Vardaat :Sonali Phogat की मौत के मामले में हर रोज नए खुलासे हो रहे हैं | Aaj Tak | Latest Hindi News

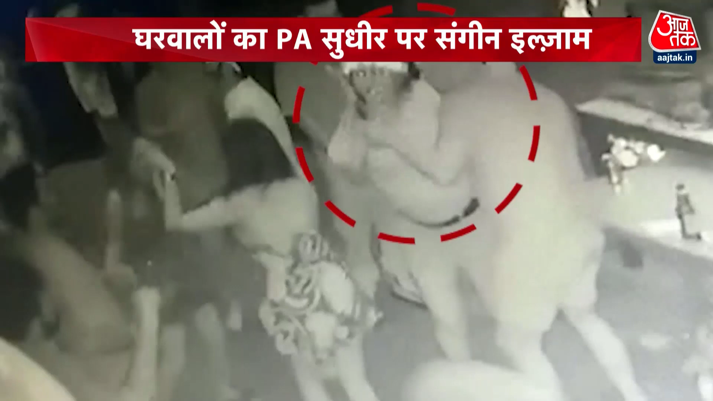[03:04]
والوں نے پارٹی کی جگہ پر سی سی ٹی وی کیمرہ لگا رکھا تھا اس کیمرے میں 22 اور 23 اگست کی رات کی ہر حرکت اور حلچل قید
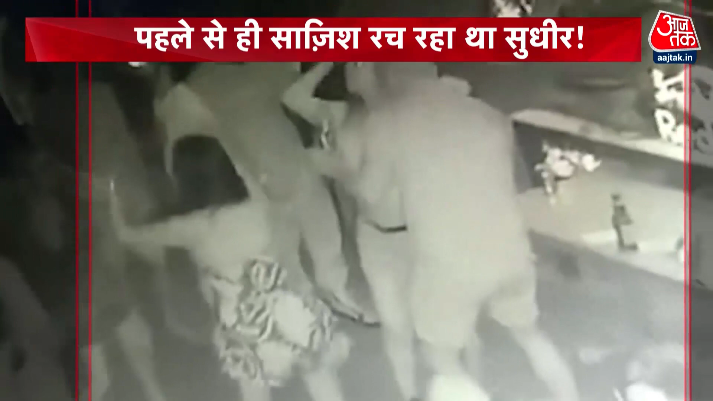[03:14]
یہ ویڈیو اسی رات کی پارٹی کا ہے اس میں سونالی باقاعدہ جھومتی ہوئی دکھائی دے رہی ہے
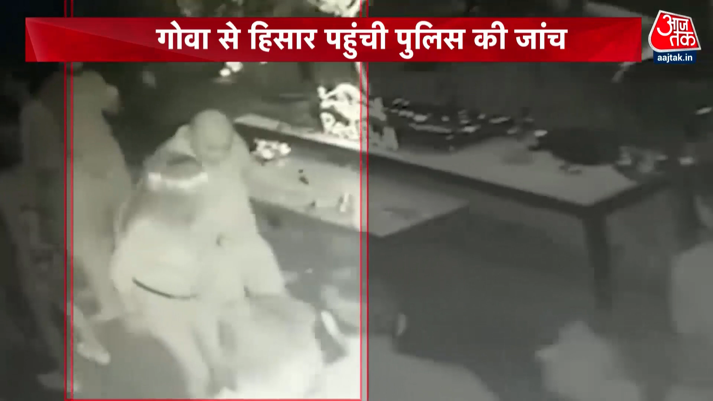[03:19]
ساتھی سودھیر سودھیر سودھیر کو جبرن بوتل سے کچھ پلاتا ہوا دکھ رہا ہے گوہ
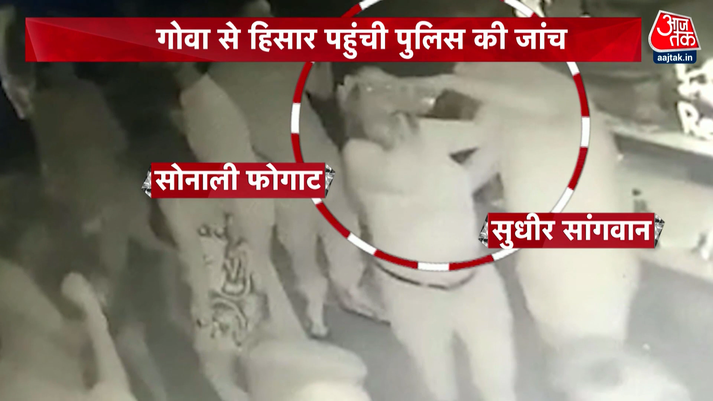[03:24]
پولیس کے مطابق اسی بوتل میں سودھیر اور سکوندر نے ایم ڈی اے میں نام کا ڈرگز ملا رکھا تھا حلق کی تصویر میں یہ بھی دکھ رہا ہے کہ سونالی سودھیر کو روک رہی ہے